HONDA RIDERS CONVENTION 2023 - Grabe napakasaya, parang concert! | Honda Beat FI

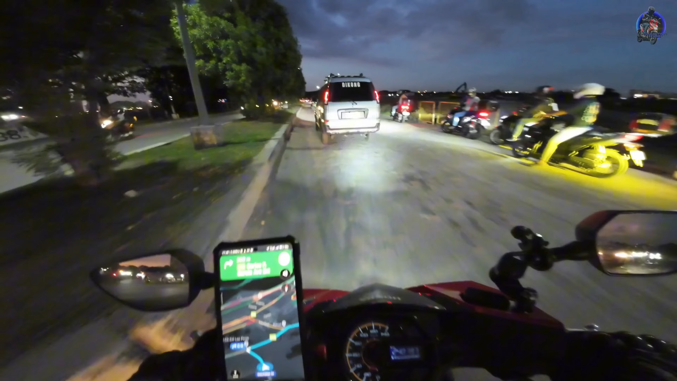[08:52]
Guys, nasa C6 na tayo. Oras natin, alas 7, gis na. Grabe, sobrang traffic.
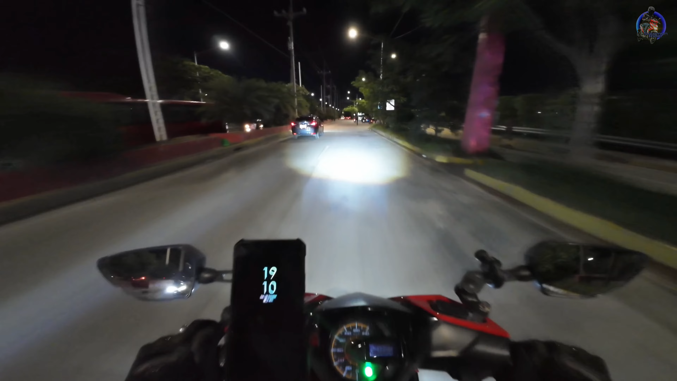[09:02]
Buti na lang hindi traffic dito sa C6. Guys, nandito na tayo sa Taytay Rizal.
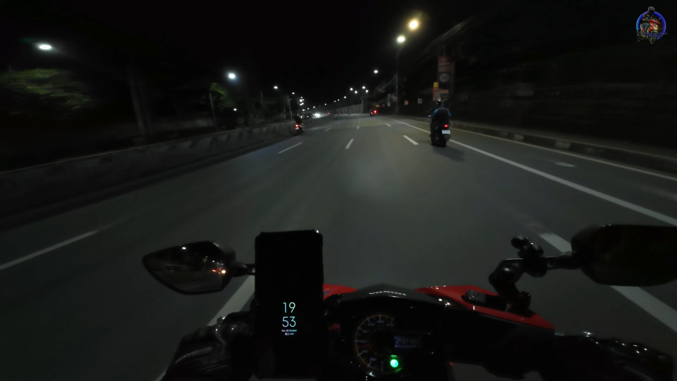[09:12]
Oras natin 7:53 na ng gabi. Malapit na tayo sa bahay. Maraming salamat po sa pagsama sa akin. Ride safe palagi sa inyong lahat.